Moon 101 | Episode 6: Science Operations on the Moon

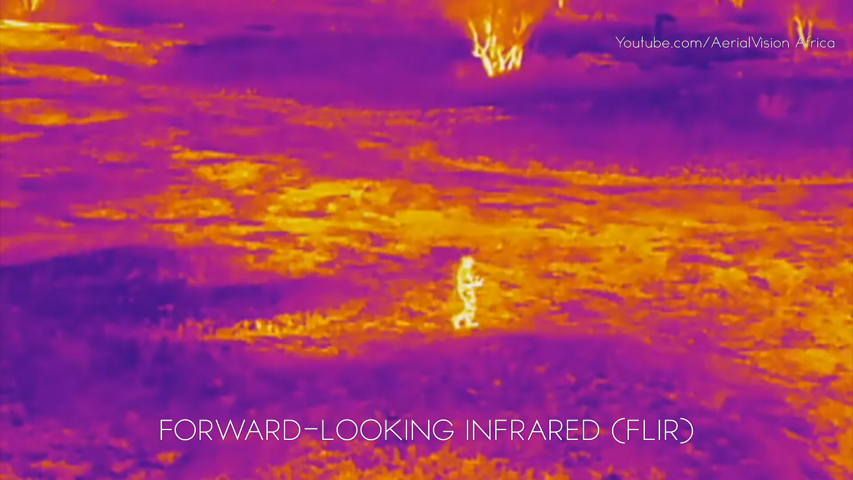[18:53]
Forward-looking infrared, for instance, can be used to look at the heat signature for caves.
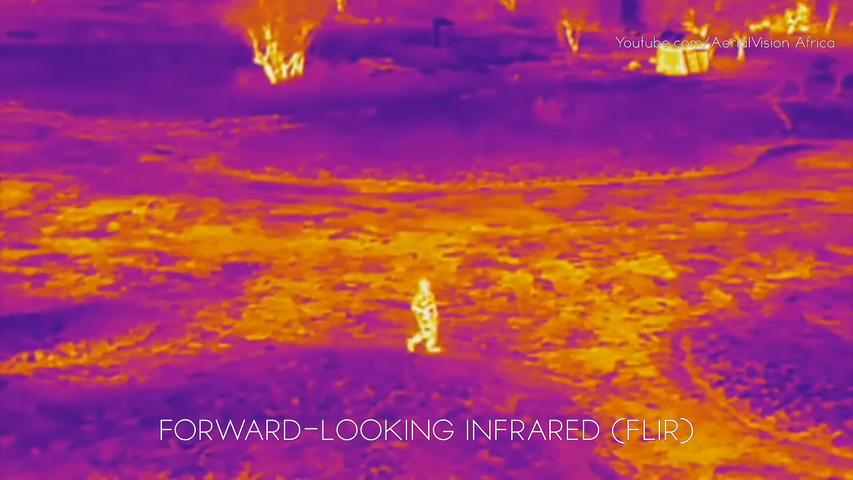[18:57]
This is going to be important for places like the Moon,